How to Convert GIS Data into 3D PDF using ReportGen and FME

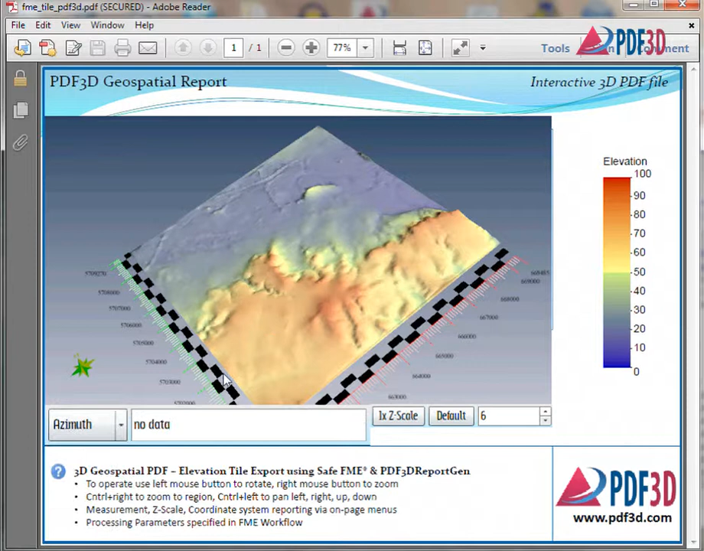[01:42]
Geospatial views are generated to improve scene navigation. The geospatial 3D PDF generation is a further step in extending FME using very flexible Python, XML, and interactive setup.